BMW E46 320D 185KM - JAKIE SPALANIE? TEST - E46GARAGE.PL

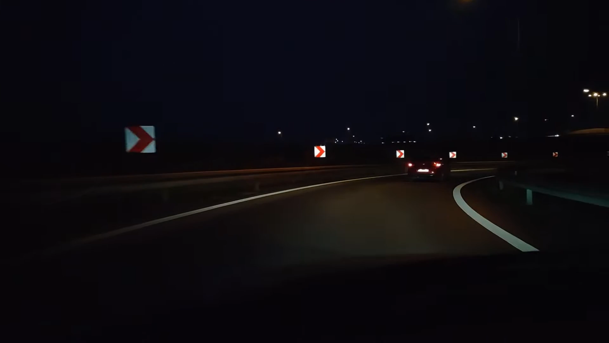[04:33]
No jestem już Gdzieś chyba W Jarocinie Za Jarocinem Jechałem jakąś taką dziwną Drogą Dziurawa Strasznie W ogóle Zaczyna się Jedenastka Taka Dosyć Szybka
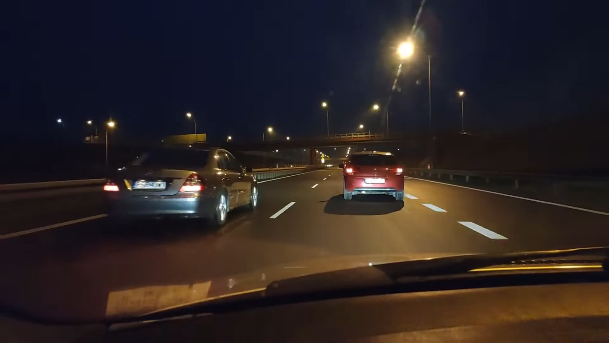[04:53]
Aktualne Spalanie To jest 3,9 litra Na 100 km No i co Jadę dalej Po oczywiście 47 km To 3,9 Mam Także Jedziemy